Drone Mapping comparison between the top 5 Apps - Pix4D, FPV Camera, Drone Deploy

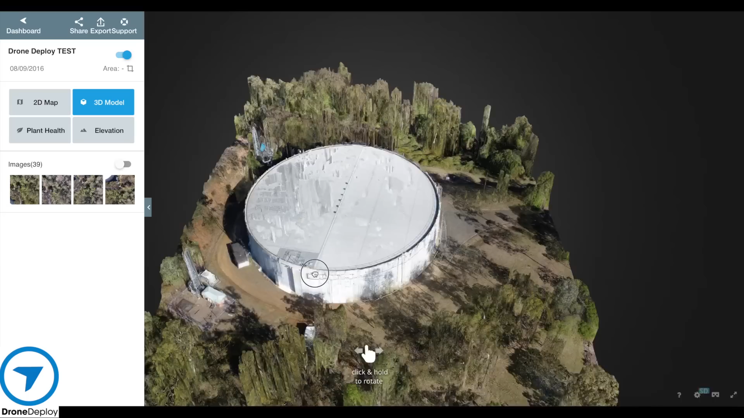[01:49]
As you can see there's some issues with the elevation on the roof of that it didn't
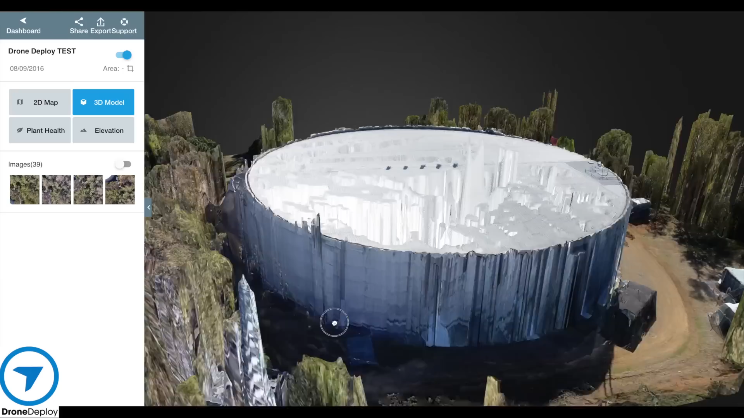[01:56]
do perfectly but considering what it had it did pretty good.